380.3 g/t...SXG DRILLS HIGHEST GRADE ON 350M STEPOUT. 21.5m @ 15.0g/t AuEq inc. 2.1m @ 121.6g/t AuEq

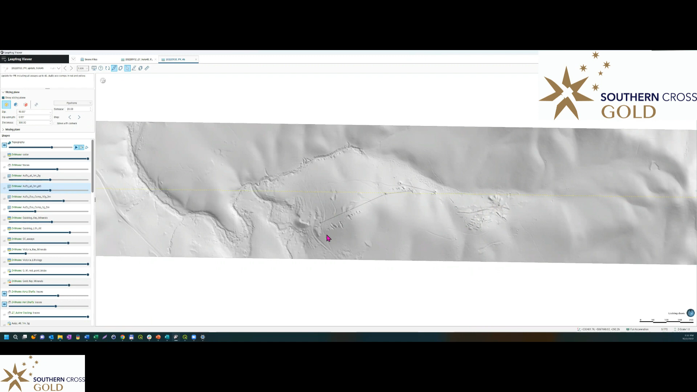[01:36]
You can see here the LIDAR image looking down as if we're looking down from a plane onto the project. This end down here is Golden Dyke. Up here is Apollo. You can see the old workings. These were from the 1800s, these north west pits that are about 20 to 30 metres long. You can see Gladys here. It's about 100 metres long. Some of the old pits, pockmarking of the old placer mining from the late 1850s.
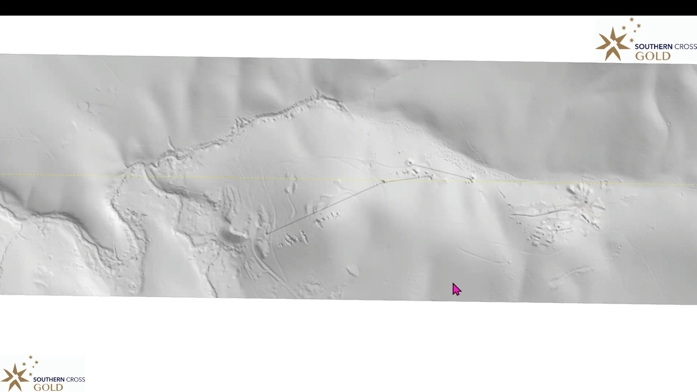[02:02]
So if we were to rotate this around, we can see that the old mines start to show themselves.